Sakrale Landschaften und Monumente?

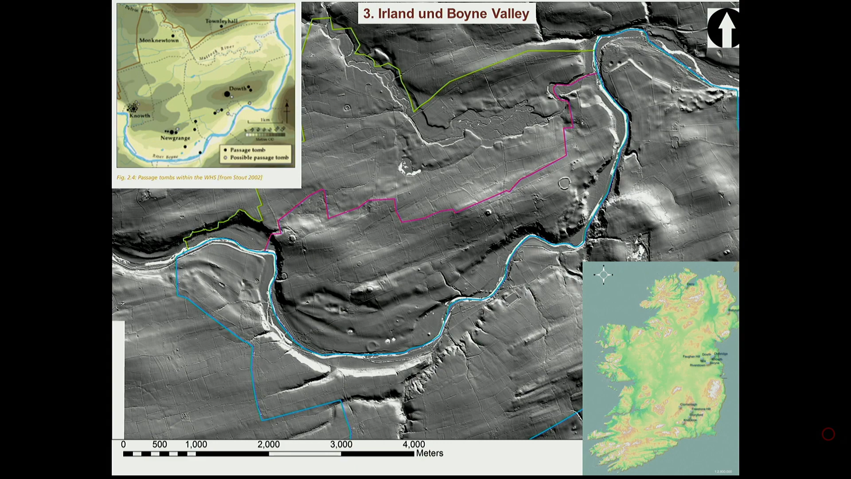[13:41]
Dahinter verbergen sich die steinzeitlichen Großgrabhügel, die bereits aus dieser Perspektive sichtbar werden. Und neben diesen kleinen Buckeln in der Landschaft sehen wir größere kreisförmige Anlagen.